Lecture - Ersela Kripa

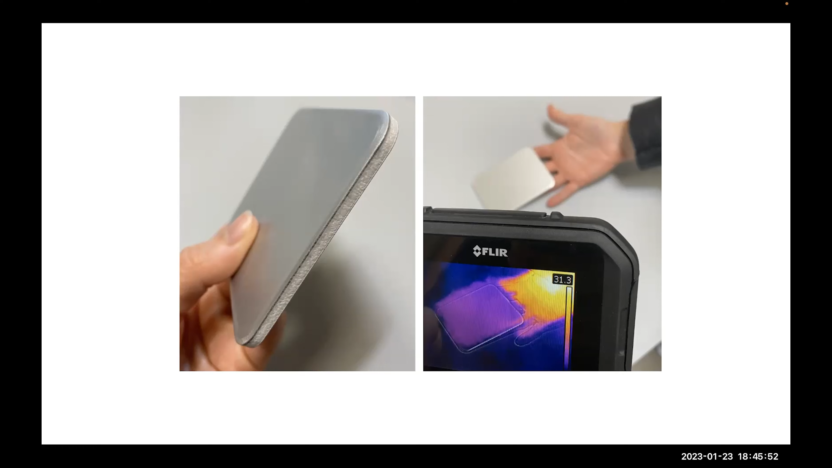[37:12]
Installation is built with aluminum composite material, so very simple ACM. You're probably familiar with it. Um, the thermal heat signatures that, uh, move through ACM are undetectable in infrared photography, which is a really convenient material. Just as designers of the built environment have developed expertise in designing for optical qualities of light and shadow,
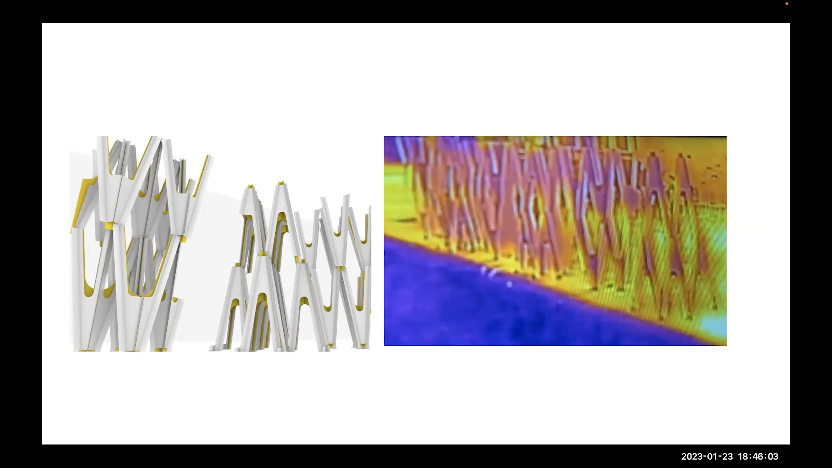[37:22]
uh, we must now broaden our domain to include the provision of multi-spectral shadow.
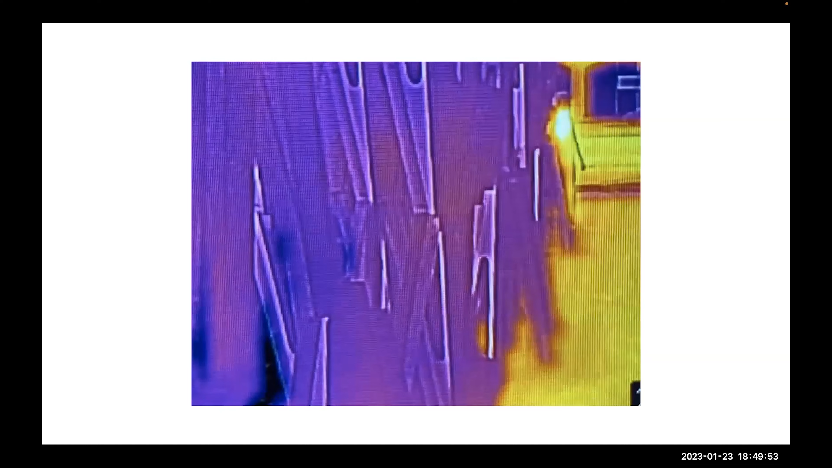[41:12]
So using some of the same ubiquitous handheld thermal imaging technologies, we're able to see how the piece impacts the small, the multi-spectral city. Creating this kind of safe space for individual and collective signatures, the heat signatures of bodies beyond the detection of multi-spectral surveillance was really important to us.